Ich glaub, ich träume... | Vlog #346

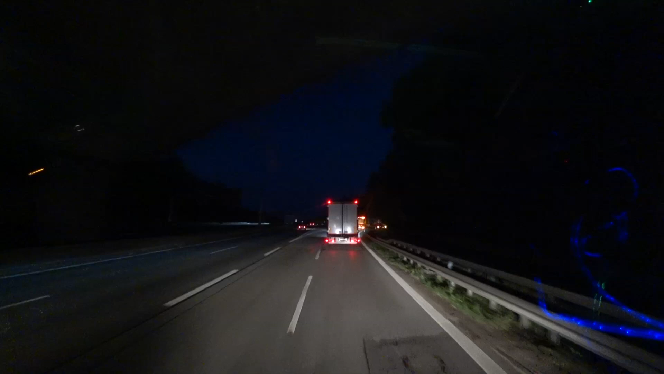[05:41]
guckt doch jetzt so ein ding vor mir rum hier tut denn das not einer mit zwei solchen kloppern einer ist ja nicht genug da müssen gleich zwei solche dinger vor mir hergucken